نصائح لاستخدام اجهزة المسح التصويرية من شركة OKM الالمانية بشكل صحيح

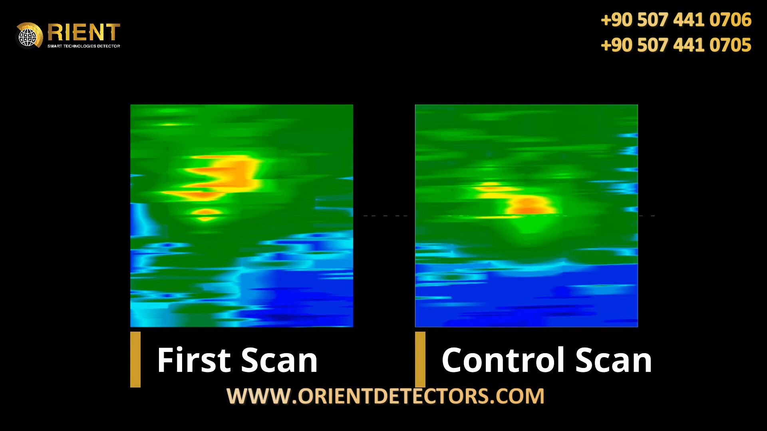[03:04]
the so-called control scan is performed exactly like your first one same scan field dimensions and same number of impulses